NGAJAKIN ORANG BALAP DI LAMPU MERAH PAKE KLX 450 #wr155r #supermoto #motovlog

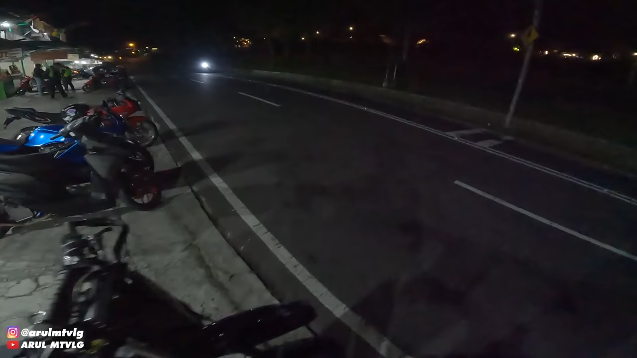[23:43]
Woi. Ih, ada Bang Arul. Ada WR hitam. Oh, ban depan. Ban depan sih yang terlalu keras mah.
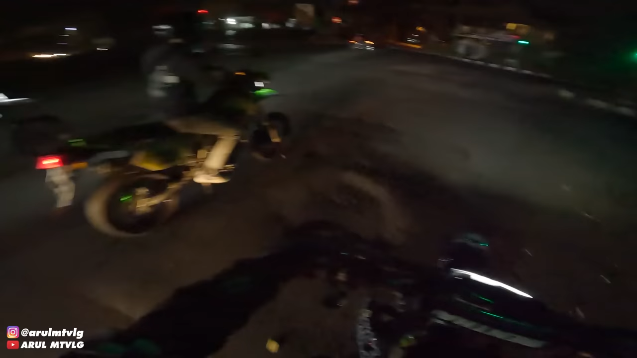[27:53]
Lampu merah, akhirnya dapat lampu merah.
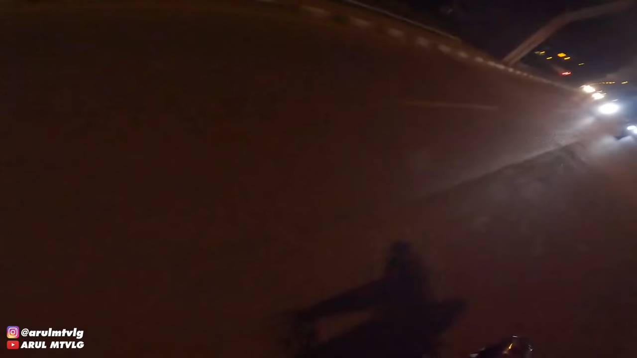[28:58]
Gas dulu. Oke, udah dekat. Bodinya melengkung, coy. Bodi sampingnya melengkung, anjir. Gak ada bautnya lepas.
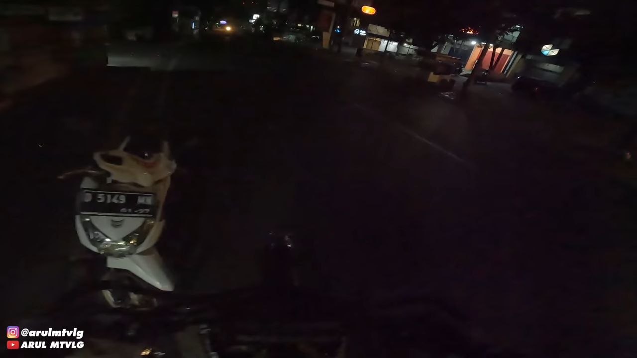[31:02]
Bismillah. Kayak suara tembakan, cowok anji. Meletus knalpotnya teh. 1, 2, 3. Nyetater ini tiap pagi bisa kurus aing mah.